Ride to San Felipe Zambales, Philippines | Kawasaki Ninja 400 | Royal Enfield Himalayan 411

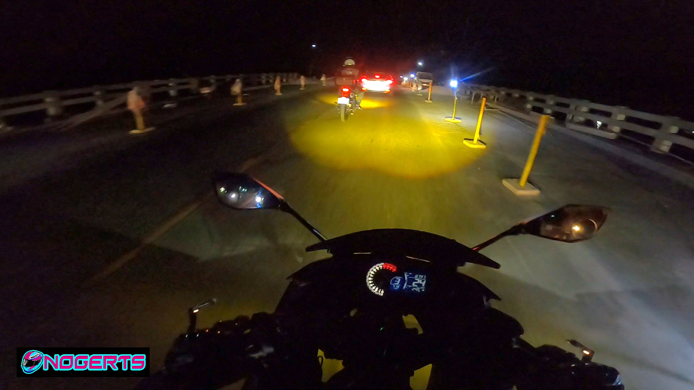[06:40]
Guys, dito na kami ngayon sa may ano, San Narciso, no, kakalampas lang. Hindi ko na i-record yung mga biyahe kanina kasi na-drain tong battery. So ayun, medyo malapit-lapit na to kami. Ganda ng tulay, oh. Night ride. Sarap, presko ng hangin. Yun guys, eto, we are now entering the town of San Felipe. San Felipe na. So yung pupuntahan namin is, sabi niya ni Romel, sa ano daw,
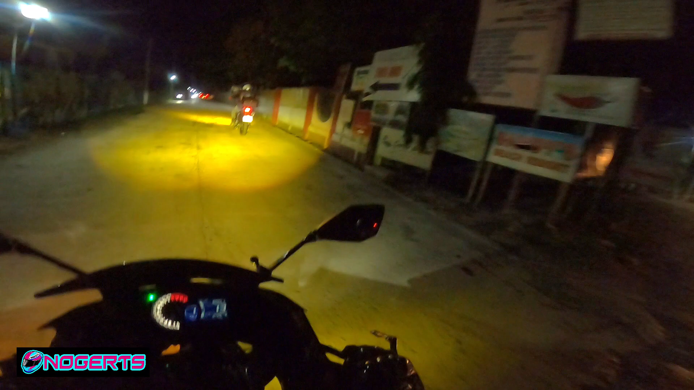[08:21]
This way to daming resort. Mukhang maraming resort dito. Zilipine, Liuliwa, Liuliwa.
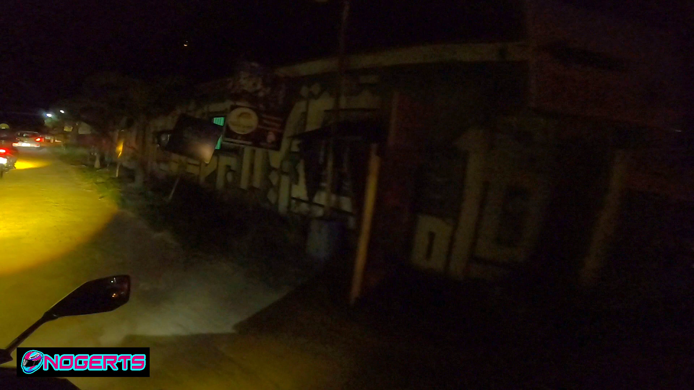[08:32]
Dito nga, Liuliwa. Sayang, sana umaga. Umaga to, nakapagpalipad tayo ng drone dito.
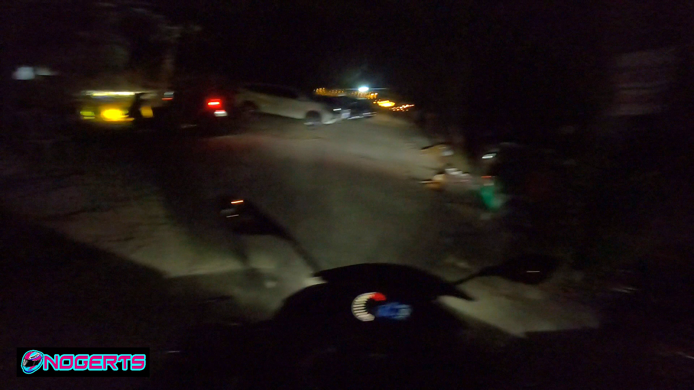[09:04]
Hindi ko alam kung saan yung, oops, may aso. Hi doggy.
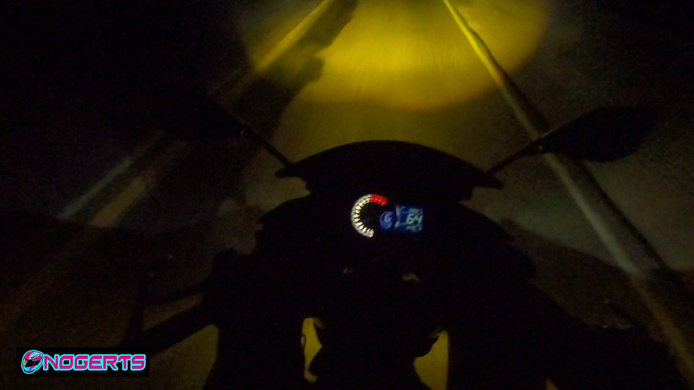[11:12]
Kaya lang hindi natin makuhanan kasi gabi na, dahil hindi kaya ng GoPro kumuha ng mga night videos, lalo na kung yung lugar wala namang mga ilaw. So medyo madilim doon sa pinanggalingan namin, no? Tapos konting kwentuhan doon sa mga relatives niya. Ngayon palabas na kami nakalabas na kami ng Liwliwa. Pabalik na kami nito ngayon, ng Olongapo. Tapos diretso ng expressway, balik na ng Dinalupihan.